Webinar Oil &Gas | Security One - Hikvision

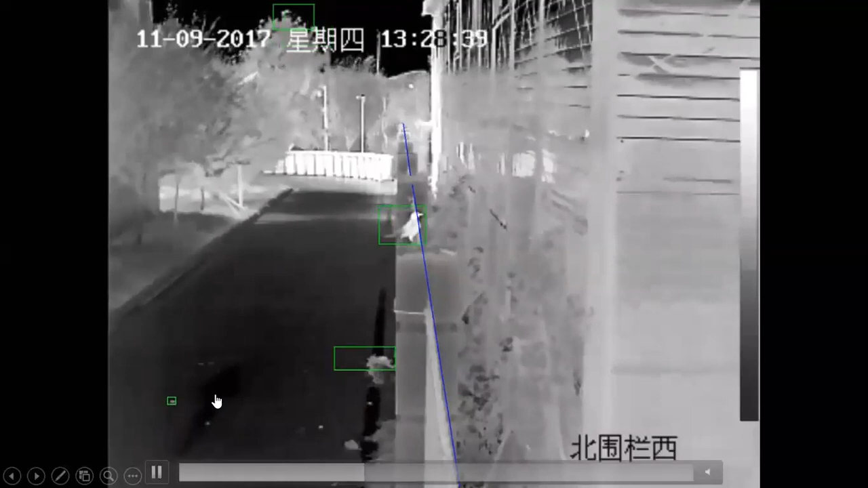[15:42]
En el primer video creo que lo pueden ver allí vemos un ave que logró cruzar la línea en este caso pero no se activó la falsa alarma. Queremos que lo veamos nuevamente.
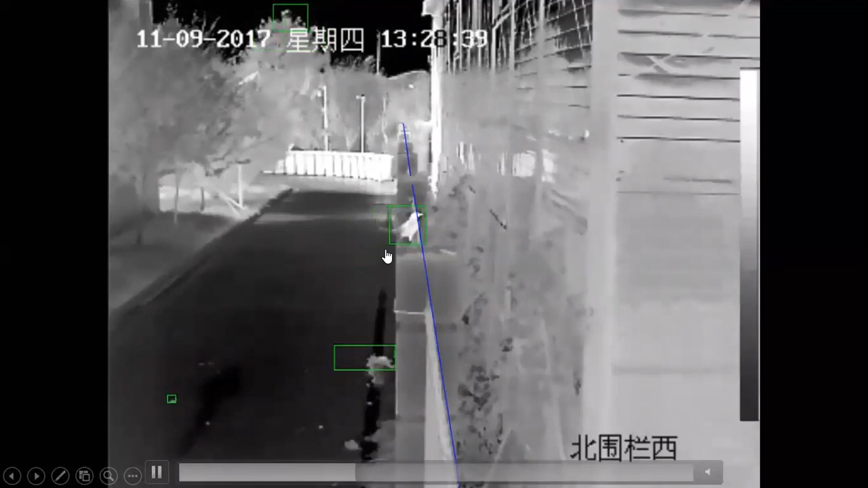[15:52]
Fíjense que aquí detectó el ave en un cuadrante verde pero cruzó la línea y no pasó nada. ¿Ok? ¿Por qué pasa? ¿Por qué digo yo que no pasó nada?
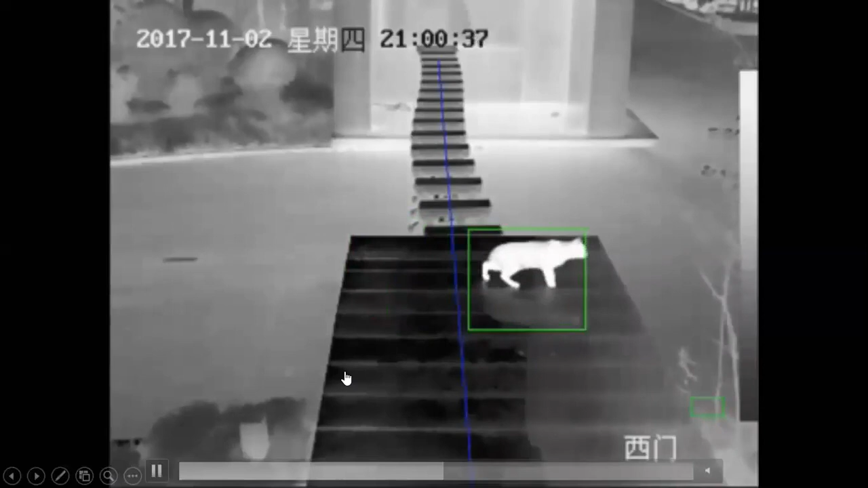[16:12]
Fíjense que el gato la cámara detecta de que hay un animal pero ya por volumen y por dimensiones sabe de que no es una persona. ¿Ok? Bien.
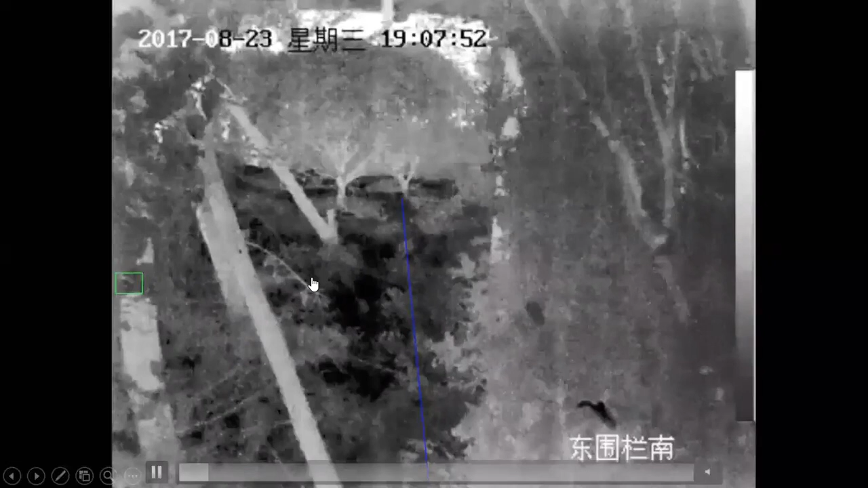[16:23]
En el tercer caso no es un animal sino que es más bien el mismo viento. ¿Ok? Pasa mucho en barrio cerrado esto. ¿Ok? Al tener obviamente todo lo que son árboles alrededor se dibuja la línea muy cerca de estos arbustos en este caso
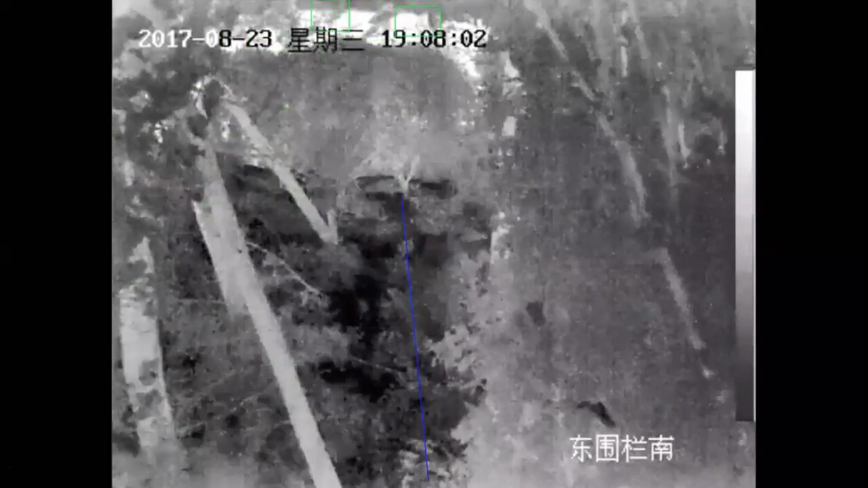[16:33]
y evidentemente generaban anteriormente los falsos positivos. Bueno.
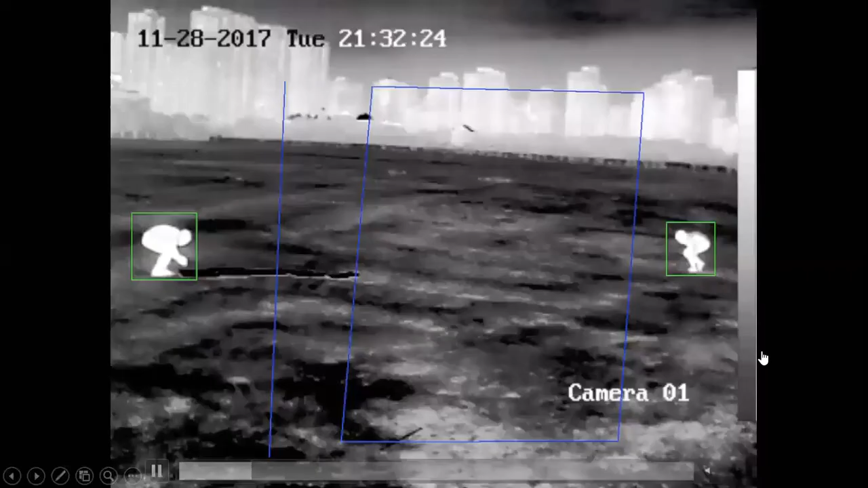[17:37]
lo que son el tema de los animales que se evitaba pero ¿qué pasa si una persona en este caso ¿qué pasa si una persona en este caso cruza una línea?
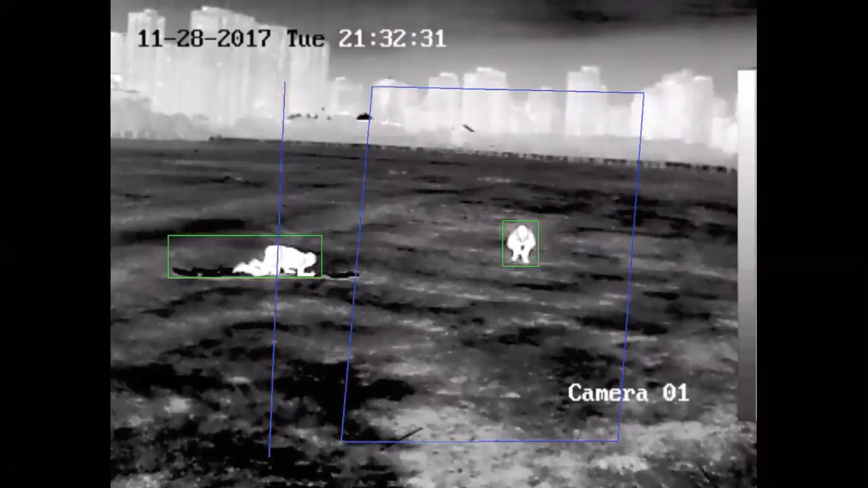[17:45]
Ahí lo inmediatamente activó la alarma. ¿Ok? Y fíjense que las personas simulaban ser un animal.
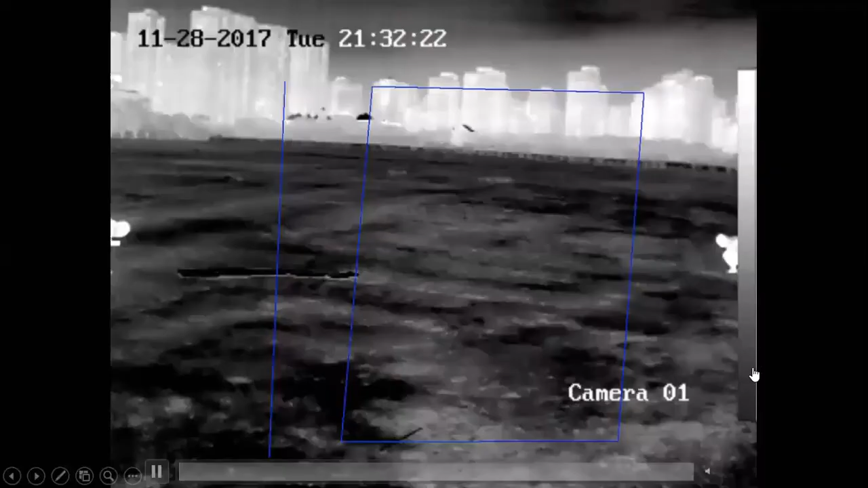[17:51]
En este caso bueno el compañero de la izquierda imagino que quería ser una serpiente y el de la derecha un canguro ¿no?
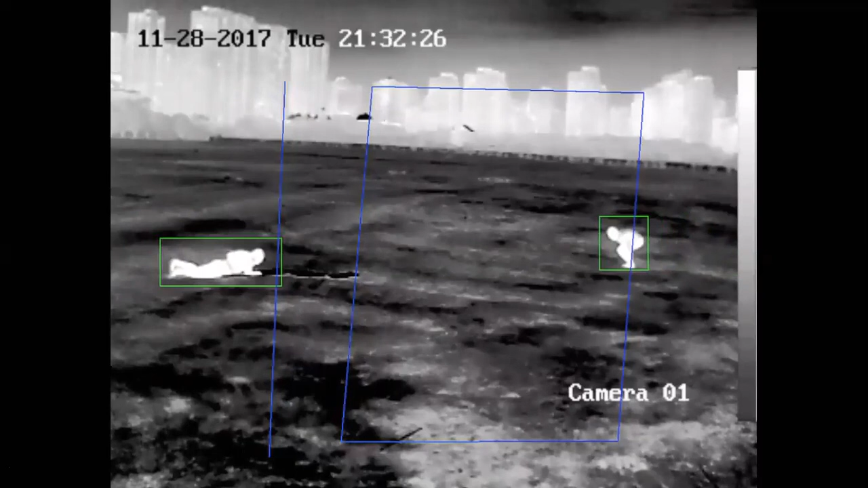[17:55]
Evidentemente ahí salió la alarma. ¿Ok? Para este tipo de caso.
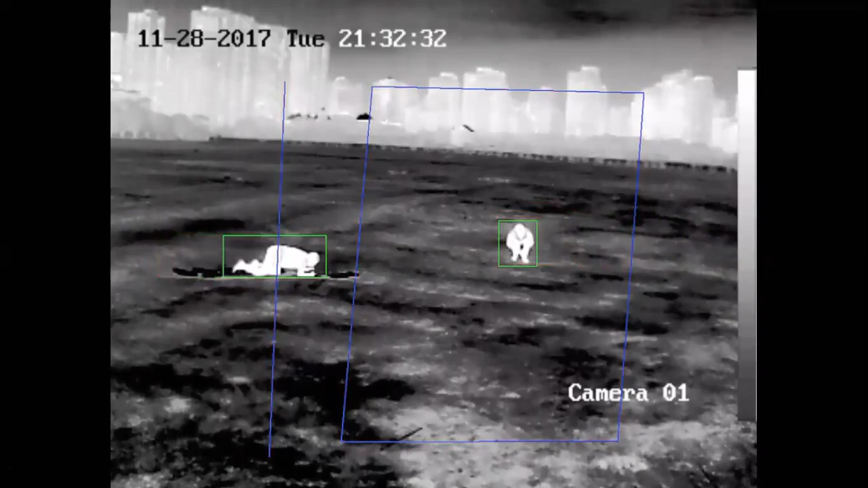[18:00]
Así que sea lo que sea ya por dimensionamiento y volumen así yo simule ser un animal evidentemente se va a saltar la alarma.
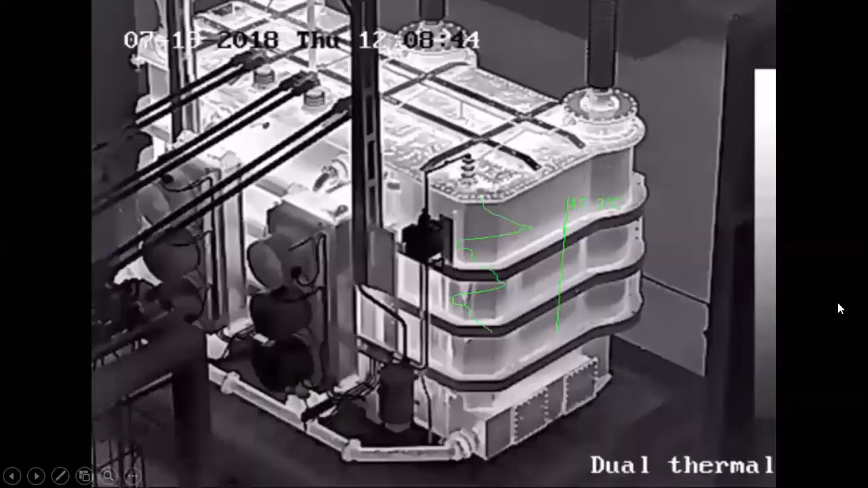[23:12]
acá hace algo como esto fíjense que la cámara en este instante lo que está midiendo es básicamente la subestación ahora si yo muevo la cámara la cámara fíjense y acá le voy a poner pausa una vez haga la detección acá está
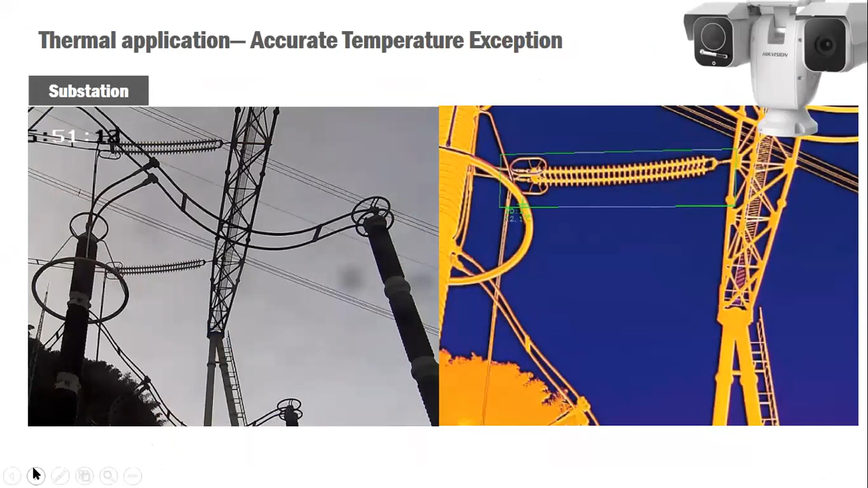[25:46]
bien vimos lo que es la parte solo termográfica pero ahora vamos a ver el mismo diseño en una cámara de biespectro ¿ok?
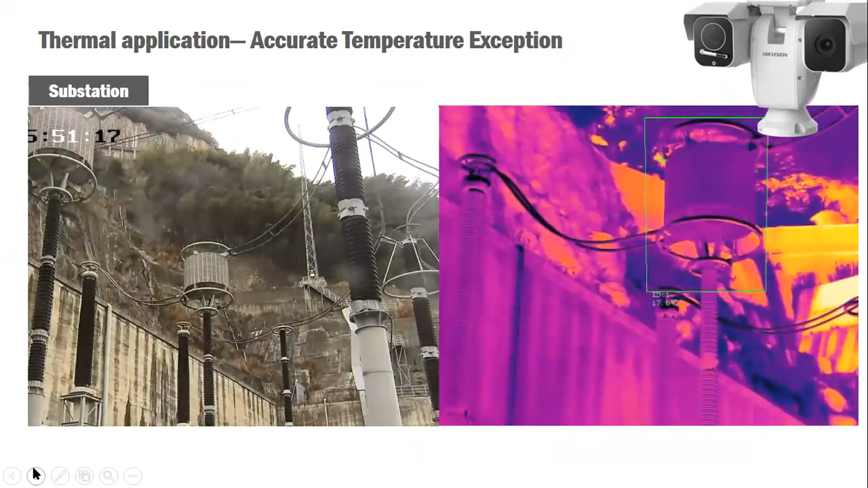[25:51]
fíjense una cámara de biespectro antes de continuar vamos a colocarla acá pausa y vamos a colocarla acá pausa también una cámara de biespectro ¿ok? como bien saben es una cámara que tiene ambos lentes un lente óptico para ver la visión óptica y un lente termográfico ¿ok? o térmico o termográfico dependiendo el uso que le dé ¿no? en este caso en este caso como es medición de temperatura es termográfico ¿ok? pero bueno es lente de termografía igual lo importante es que llamarlo biespectro ¿ok?
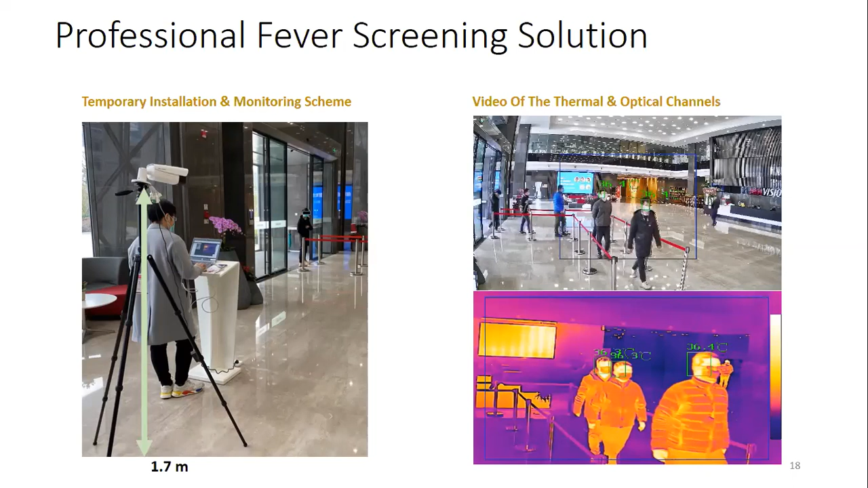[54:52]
Así que realmente está muy, muy, muy bien dimensionado en cuanto a las de largo alcance. ¿Ok? Para este tipo de cosas saben que ya puedo detectar las de 10, de 3 a 7 metros y las de 15,
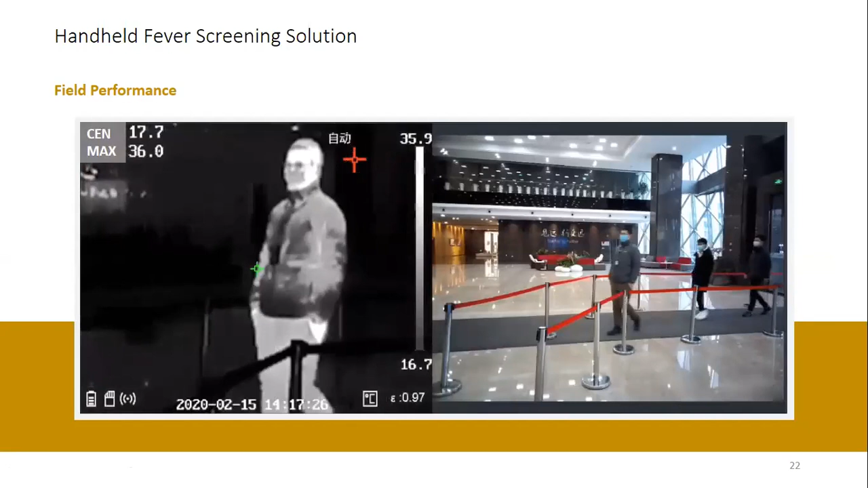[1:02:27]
óptica y la térmica en este caso de 4200 sin problema ¿Ok?